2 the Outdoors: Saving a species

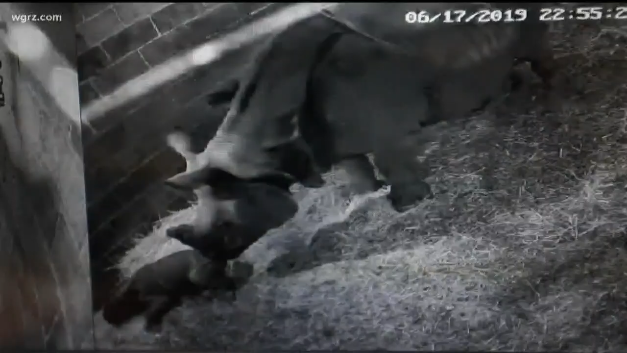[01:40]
you know, fortunately with Mohan, he hit the ground and he was kicking right away.